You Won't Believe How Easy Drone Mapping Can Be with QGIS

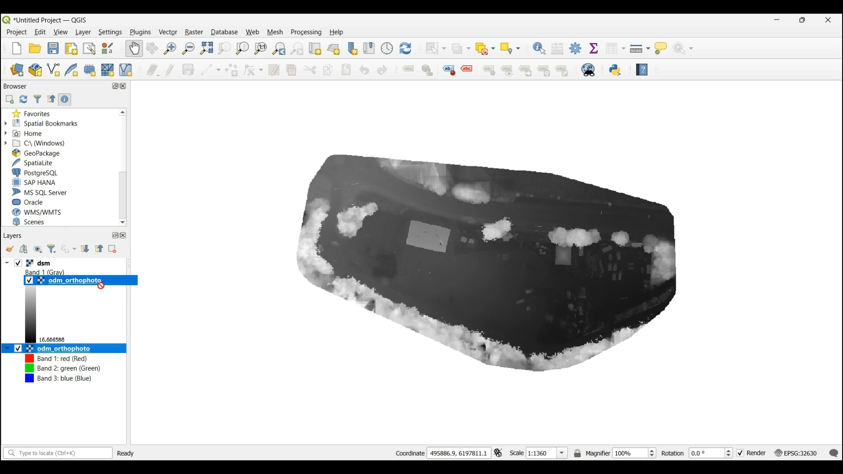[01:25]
You will see first the DSM because that's what was important last but you can change just by drag and drop. Simple as that.